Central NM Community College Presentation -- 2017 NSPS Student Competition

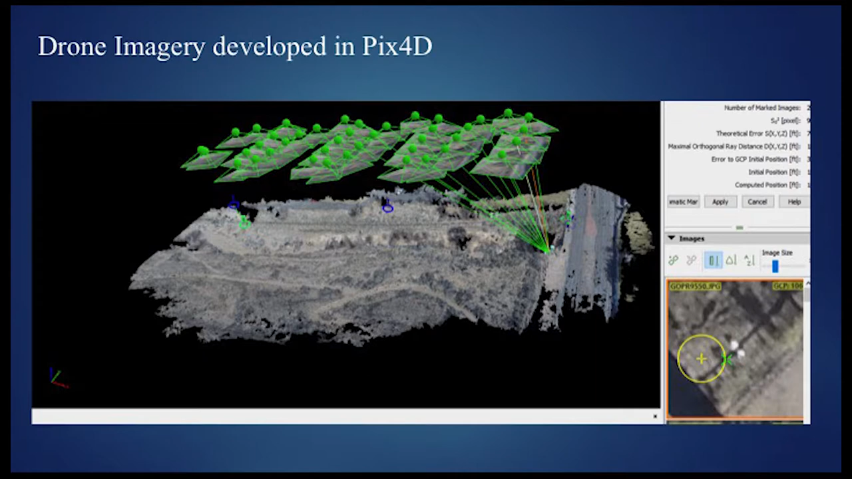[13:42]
It doesn't show the actual overlap. We had about 80% overlap of photography. So this is how you set your control points in the software. It allows you to pick this control point here. And here you can see our panel. And we're able to enter that pixel with the actual level, three-wire level loop information that we have, that we know is accurate.
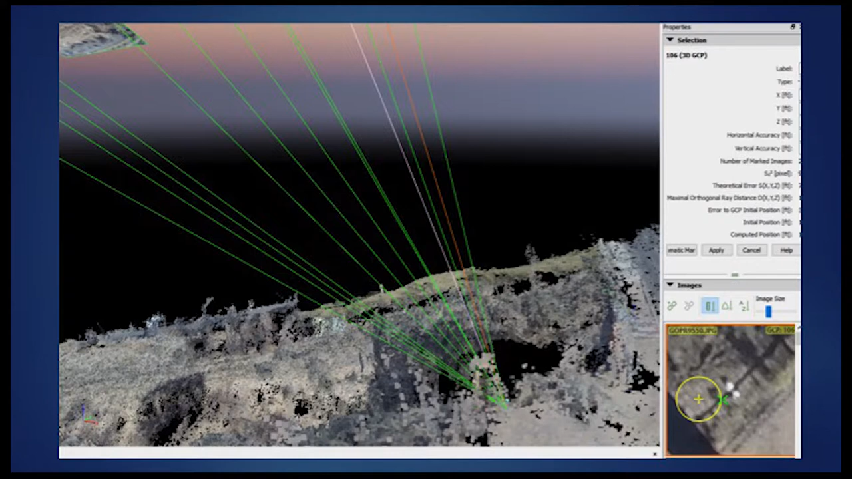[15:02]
These are bushes. And here's our control point again. But we have to take these out. This is called extraction. And the software provides you the ability to do that, but it takes some expertise in that.
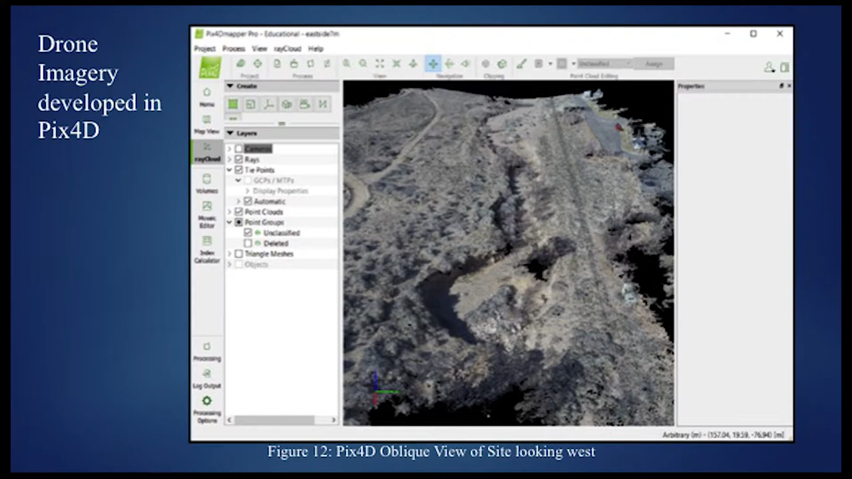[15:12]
A couple different pieces of information. This is the point cloud. Okay, so these are all pixels here. And again, there's some missing here. And then there's also what you can do. This is called triangle meshing. And you can also create, this is more of a solid. See, there's no missing points here. And what it's done is filled in the missing data by
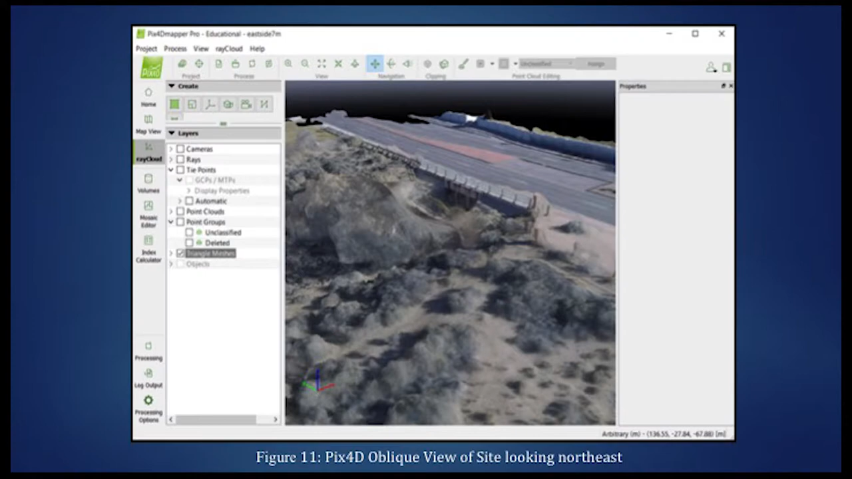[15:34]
providing triangles for you here. This is the DEM produced from that same imagery. Again, the main thing is overlap and removing trees. Here you can see this shed or something like this.